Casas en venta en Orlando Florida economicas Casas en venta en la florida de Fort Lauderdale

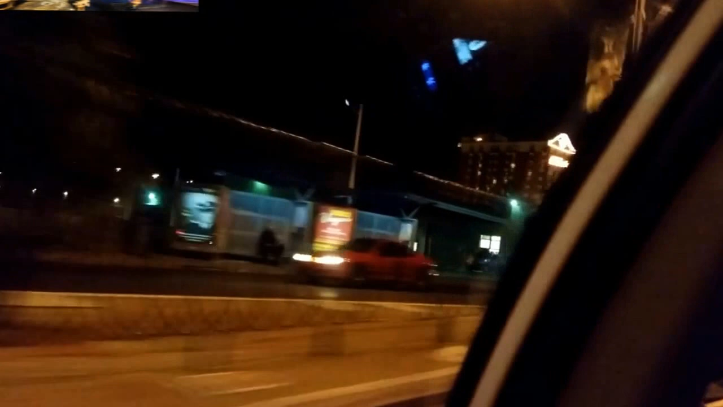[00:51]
It's crazy. Turn right onto Stewart Avenue. Where did he say?
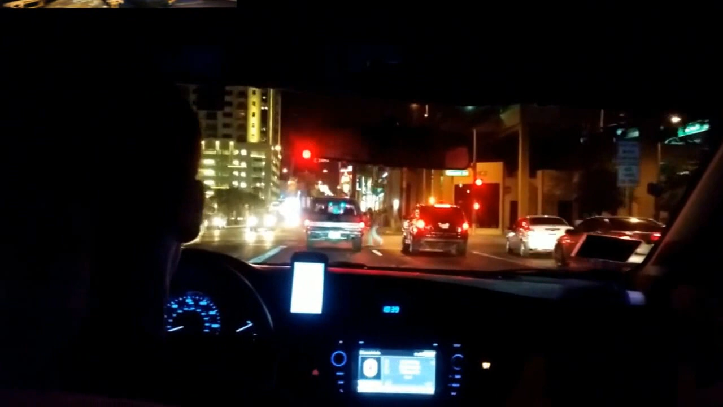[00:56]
Here in the... That, where that sign is at? Oh, really? Yeah.
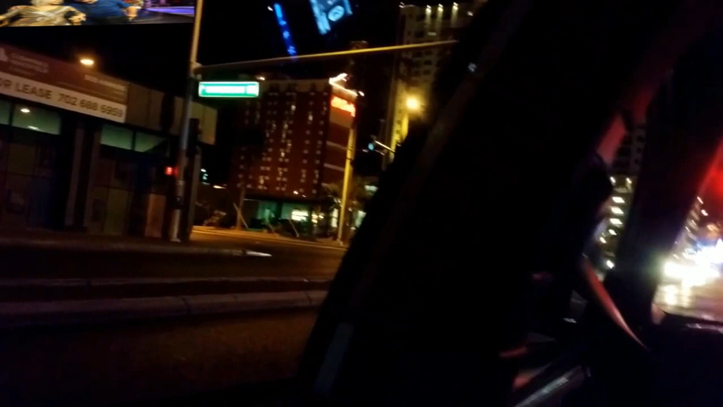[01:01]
Oh. Oh, man. That's cool. That is the... Turn right onto Stewart Avenue.
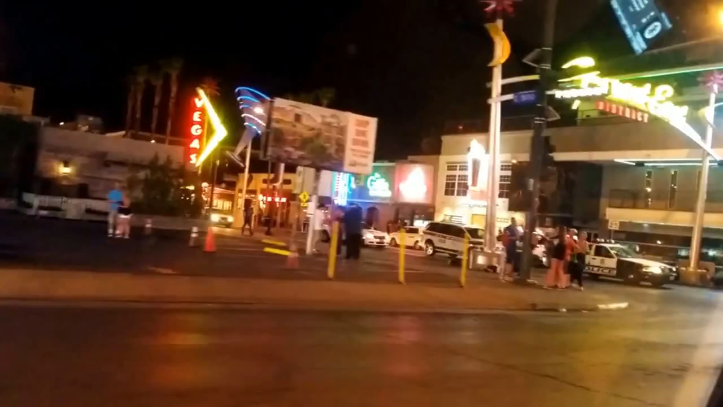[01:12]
They have city tours, right? Yeah, look, and that's if you walk down that way, you'll see what I'm talking about. It's a big old every hour. Ah, okay. So we can we can just stop here. Or? No.
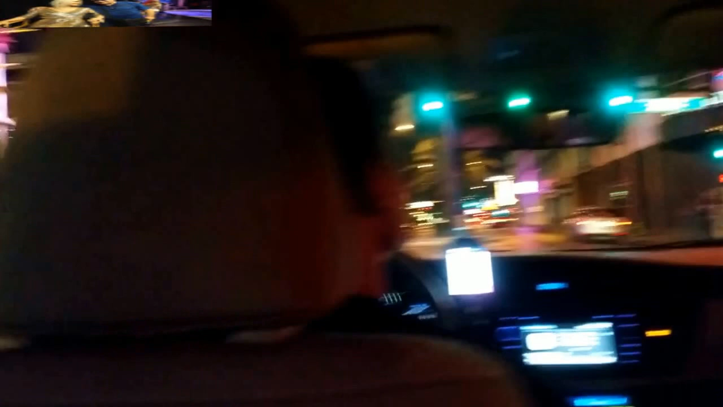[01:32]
Okay, you let us know where to. Yeah, there's a cop right there. Ah, okay, yeah. Mira, la policía ahí parada. Yeah. The police ahí.